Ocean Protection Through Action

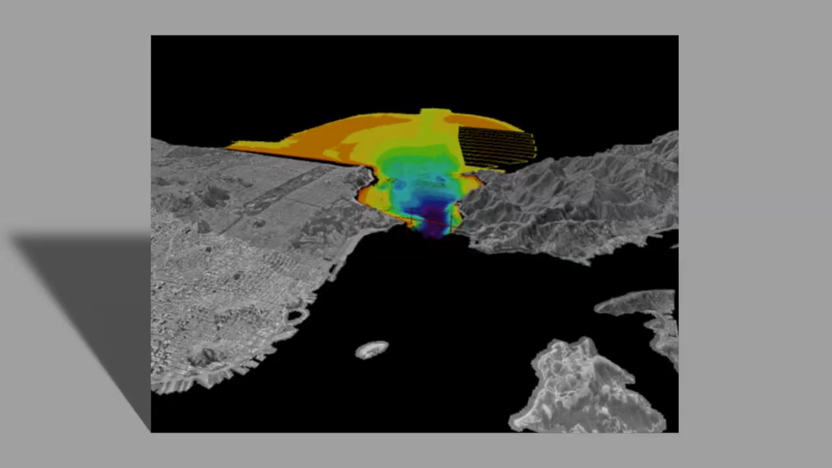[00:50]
So if you imagine like your 3-D maps,
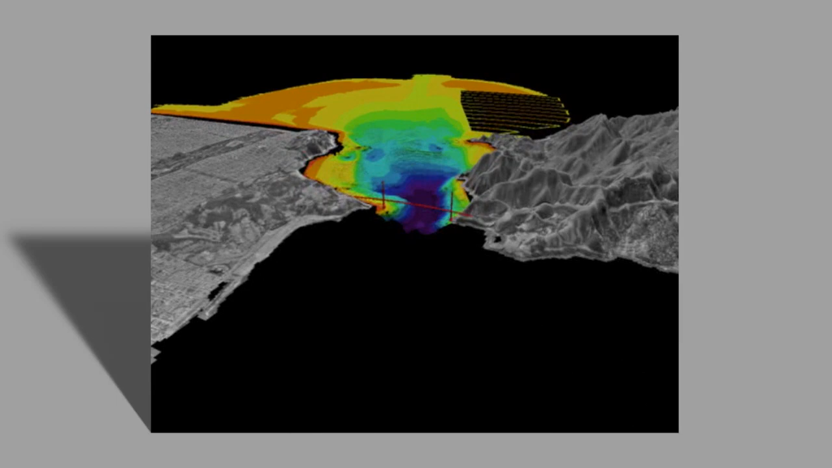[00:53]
it's like the underwater Google Earth that you can actually pull up maps that show you where the reefs are, where mountains are, where valleys are.
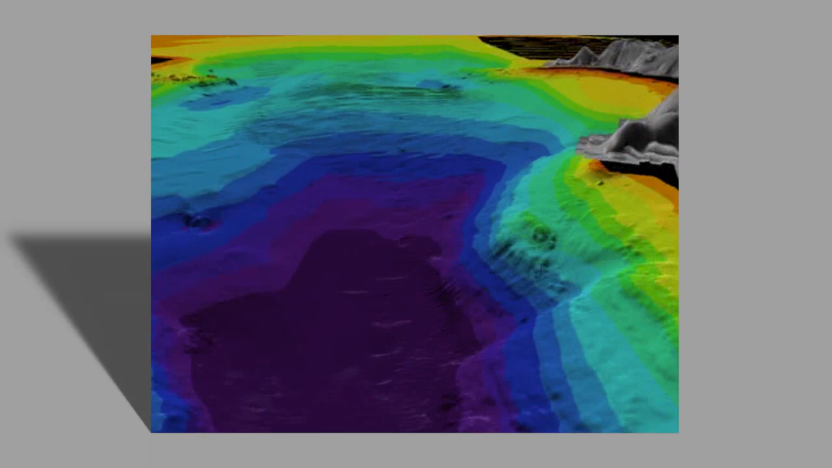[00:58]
And with that goes the near-shore mapping that